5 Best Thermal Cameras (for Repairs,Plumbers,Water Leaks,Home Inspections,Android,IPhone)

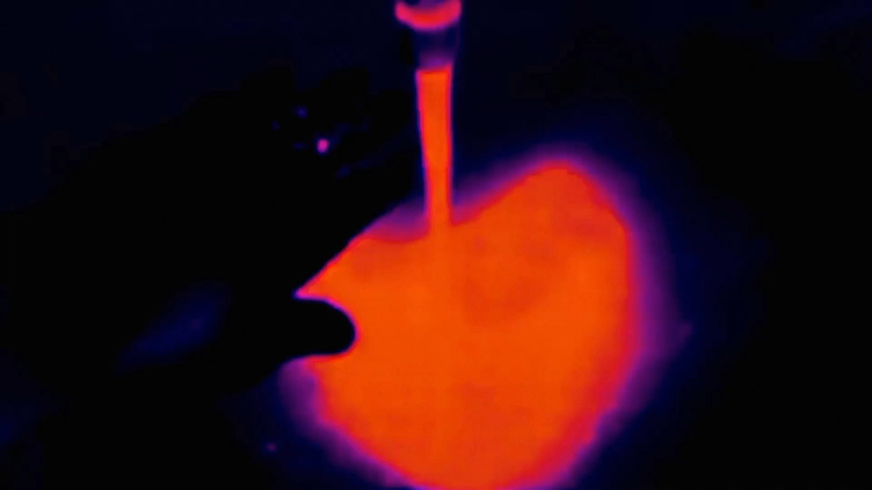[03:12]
thanks to its intuitive design and advanced features.
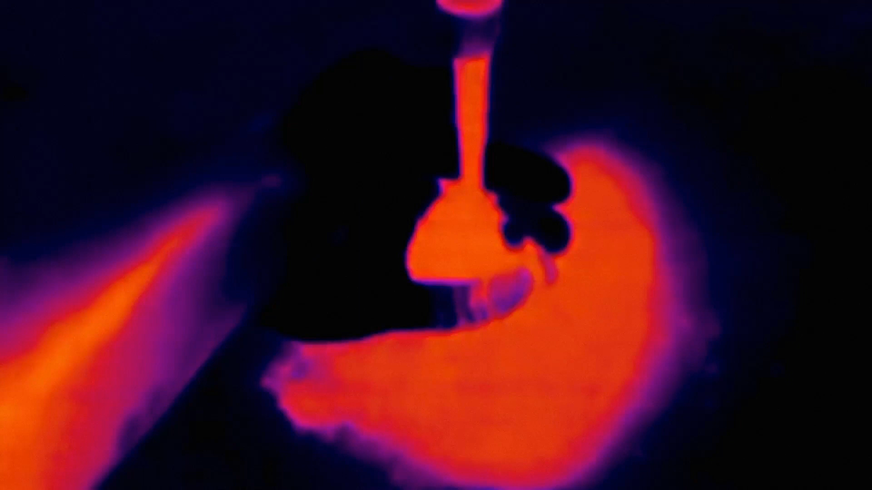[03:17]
For added convenience, the TI 250 features a rechargeable lithium-ion battery, ensuring reliable power for extended use.
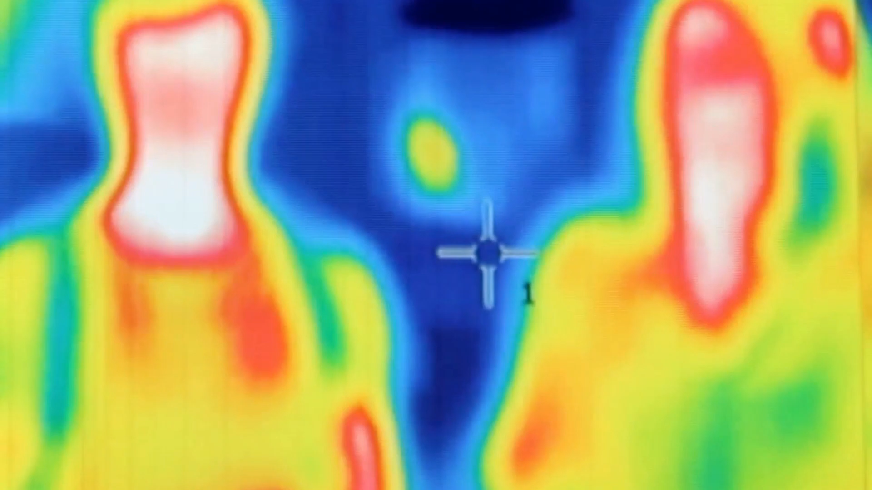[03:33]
Finally, we have the Topton TC004 thermal imaging camera.
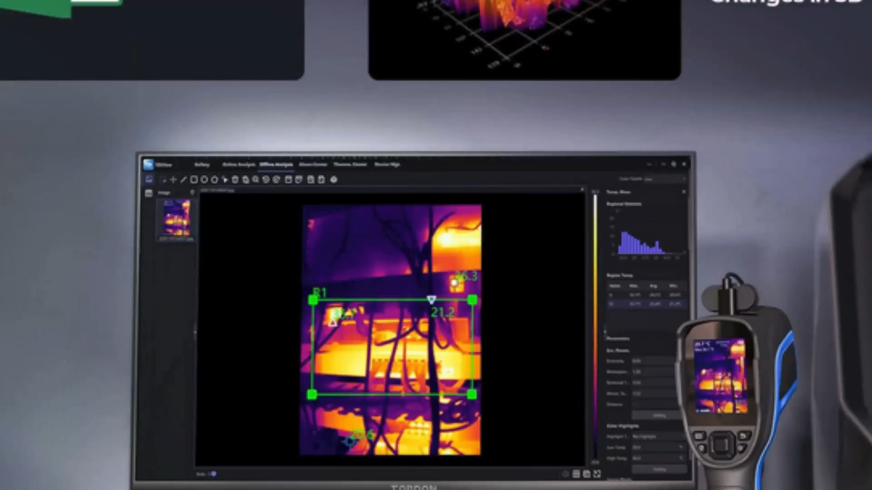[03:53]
versatility and convenience in a compact design.
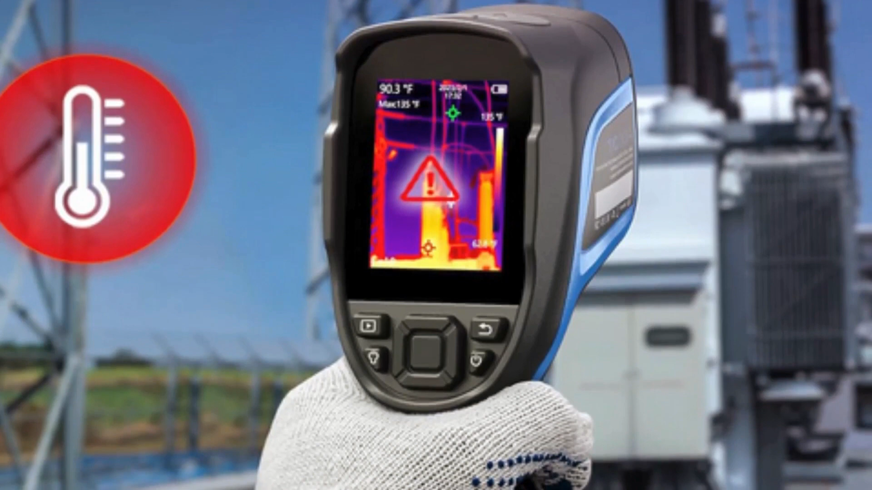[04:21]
On screen: spot 90.3°F, max 135°F
thermal imaging camera is one of the best handheld thermal cameras for technicians,